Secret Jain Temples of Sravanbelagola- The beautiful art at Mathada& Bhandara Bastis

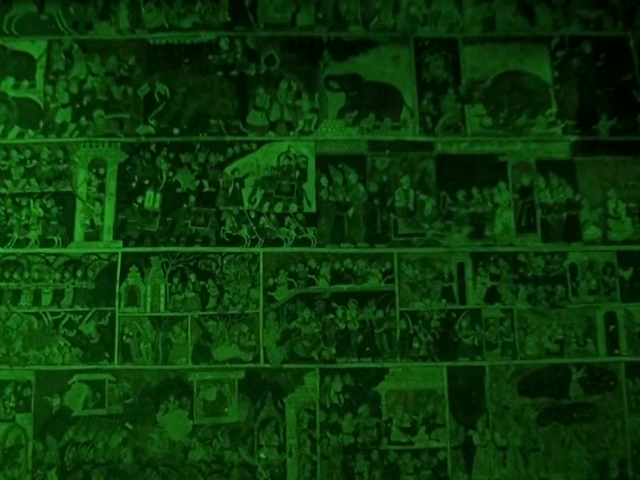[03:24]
है सहस्त्रो वर्ष पुरानी मूर्तिकला तता वॉल्स पर फ्रेस्कोज यानि भित्ती चित्रों के कुछ ऐसे